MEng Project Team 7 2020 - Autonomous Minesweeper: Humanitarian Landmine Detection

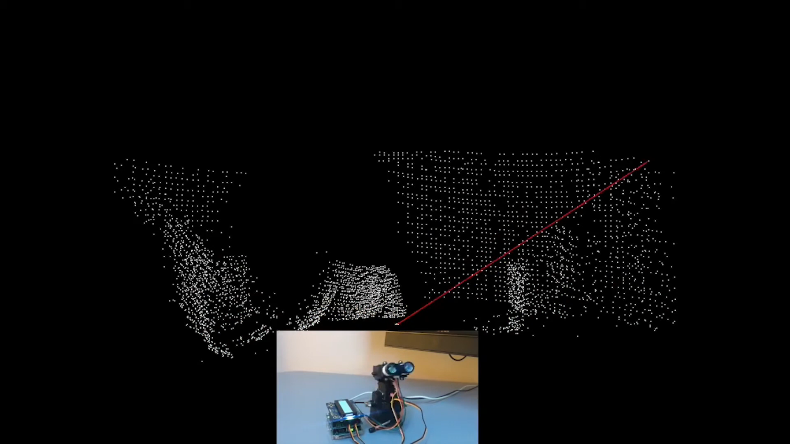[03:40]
This can be improved by implementing LIDAR sensors to enable higher quality obstacle mapping.